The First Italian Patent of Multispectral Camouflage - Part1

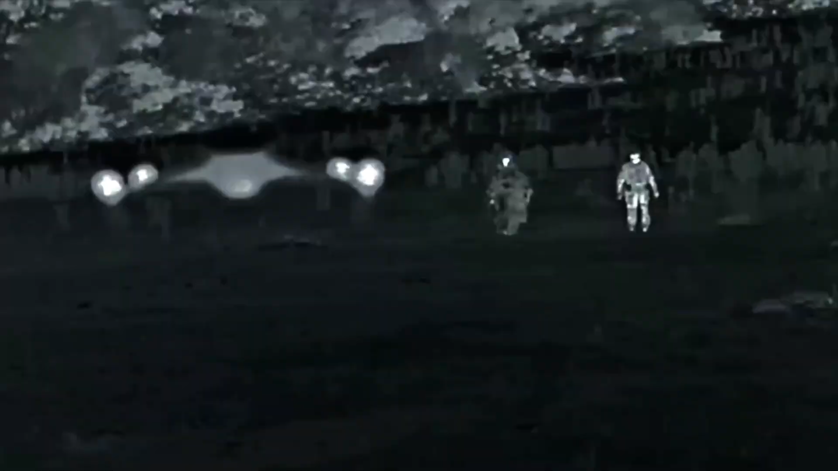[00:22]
modern threats by providing simultaneous concealment across multiple spectrums.
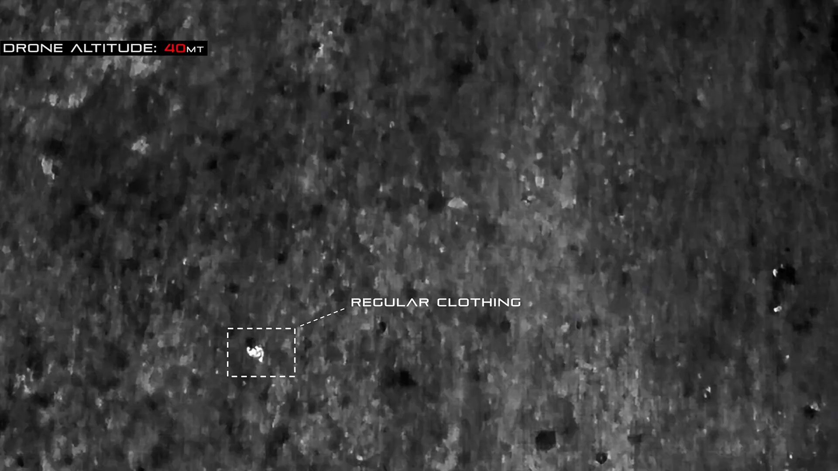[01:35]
unmatched multi-spectral protection by combining unique proprietary